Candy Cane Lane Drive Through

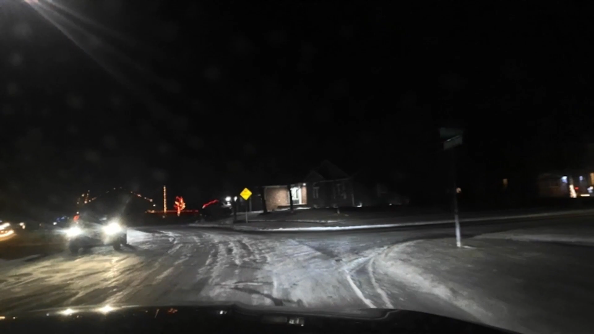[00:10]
To the right? Yep. Because it'll go that way and then it'll circle back around and then go back that way. And I'll look that up and see if
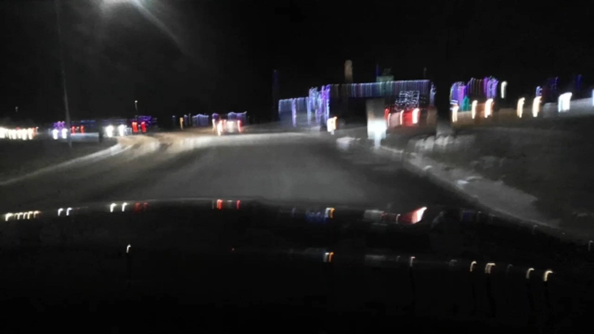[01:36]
Yeah, looks like there's some pretty stuff back there.
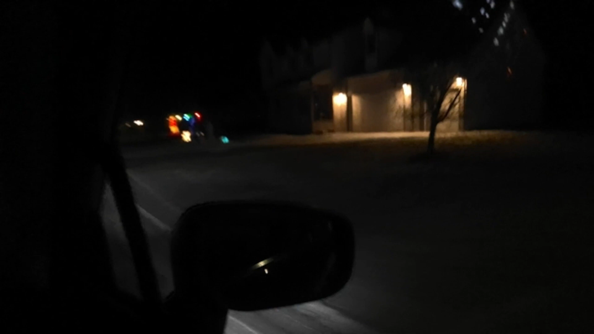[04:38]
Like these ones have the little ones.